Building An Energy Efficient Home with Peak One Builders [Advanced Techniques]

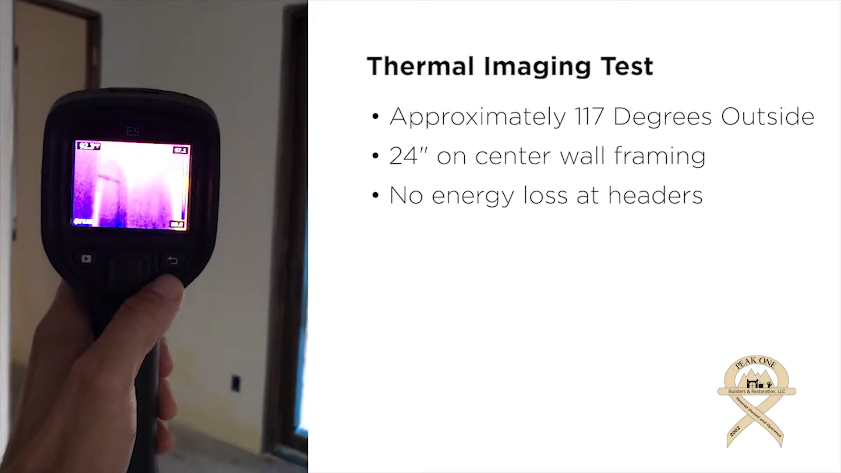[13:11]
But anyways what you're what you're noticing is that the color
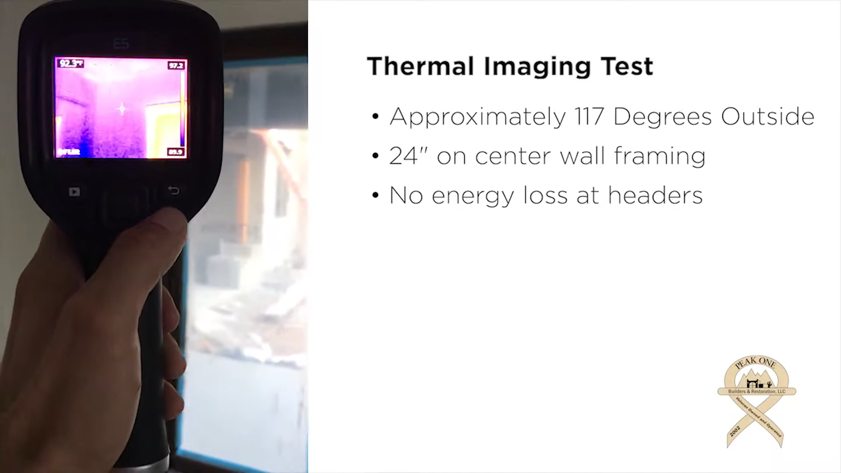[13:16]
is going to stay consistent all the way across the top of the header.
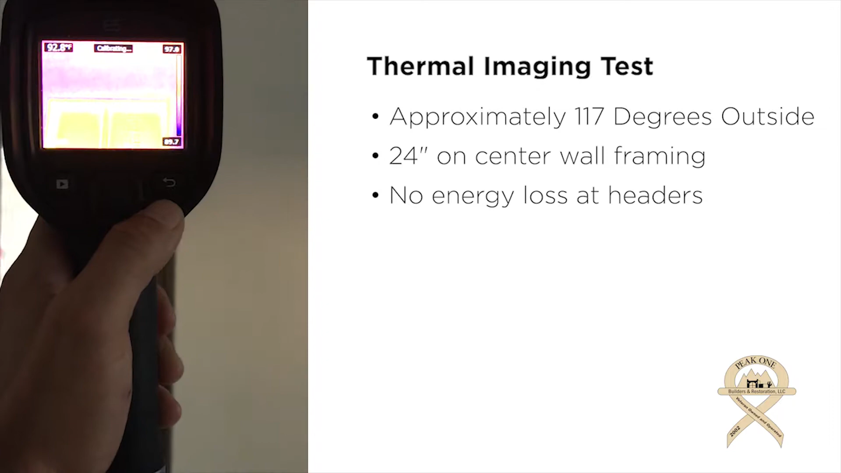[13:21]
If you looked at a house that was 20 or 30 years old you'd see a completely different color going across the top of that header. Pan across to this header here. And again you can see the same thing that color is consistent in the wall and above the the window and that's exactly what you want to see. So again it is about 117 out today
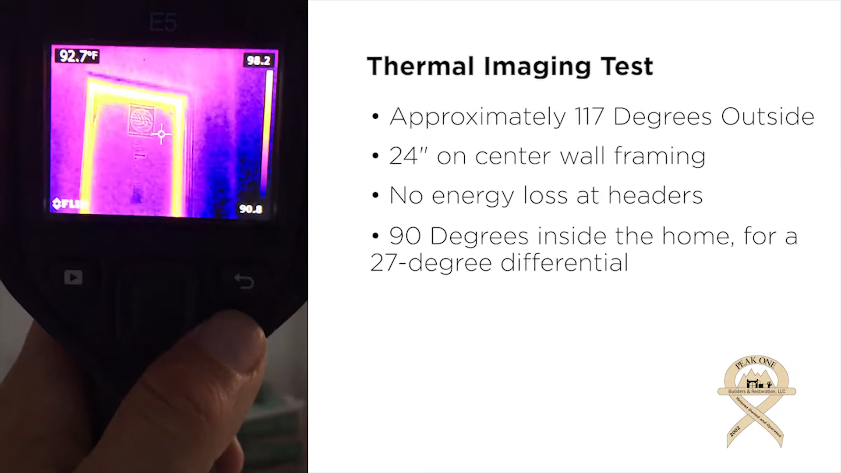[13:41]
On screen: spot 92.7°F
about the hottest day of the year and on the inside of the house we're looking at about 90 degrees.